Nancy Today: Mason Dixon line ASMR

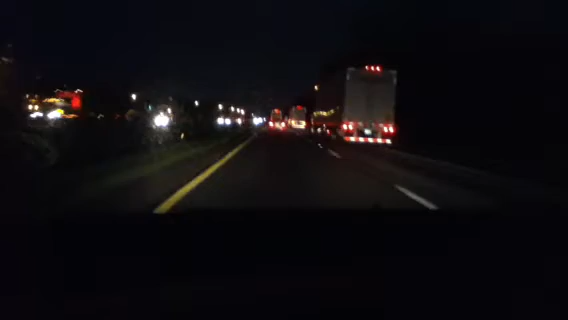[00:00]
I don't know if you can see this or not, but here it is, 6.38 in the morning. Oh, look, there's all the trucks lined up on the other side. 1, 2, 3, 4, 5, 6, 7, 8. There was no rest area there. They just lined up. Anyway, it's wall-to-wall trucks here on the road. There's a few cars in between.